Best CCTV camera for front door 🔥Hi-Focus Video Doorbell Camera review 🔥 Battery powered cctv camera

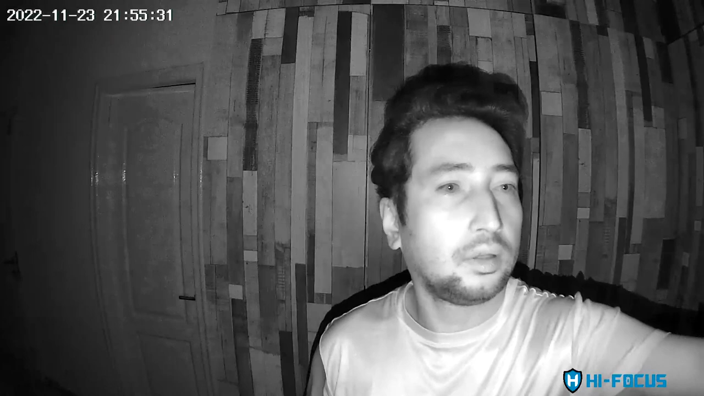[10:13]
ये अबला होगी है नाइट विजन का सेंपल अभी कमड़े पे बहुत ही अंधेरा है आपको डिफरेंस दिखाने के लिए मैंने सांच पे जीसलर वीव � और करके रहा है तब आपको अंदाजा